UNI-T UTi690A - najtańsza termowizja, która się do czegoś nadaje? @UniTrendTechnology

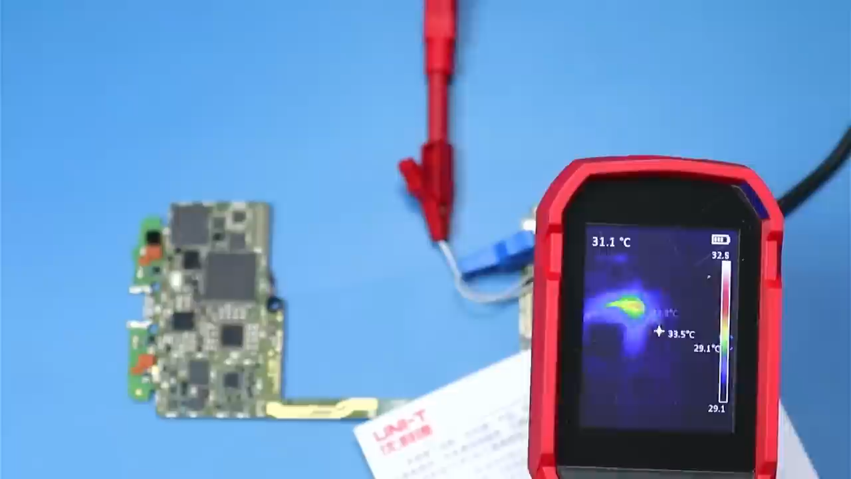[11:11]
O, teraz grzeją się już kable, bo widać taką poświatę, jakby kometę. No ale kurcze. No i gdzie to znaleźć? Przy odrobinie wprawy jeszcze zobaczę pęsetą. No kurde, jest.